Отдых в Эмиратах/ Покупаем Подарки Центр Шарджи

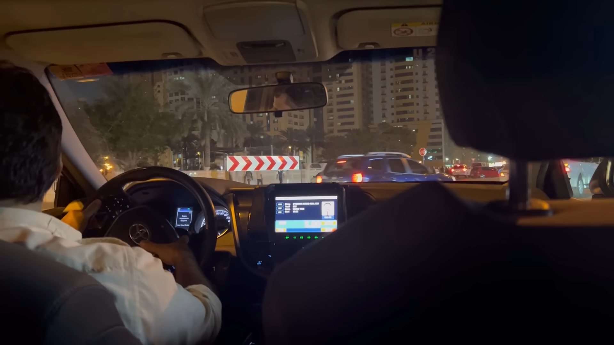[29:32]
Включил телефон свой, слышал, что видела. Мы говорим, да нафиг нам селфи нужно. В общем, короче, здесь такой трафик, что вот у нас по таксометру 5 дирхам. Ну, сейчас мы едем, короче, в центр гулять. Завтра уезжать, а мы все гуляем, не нагуляемся.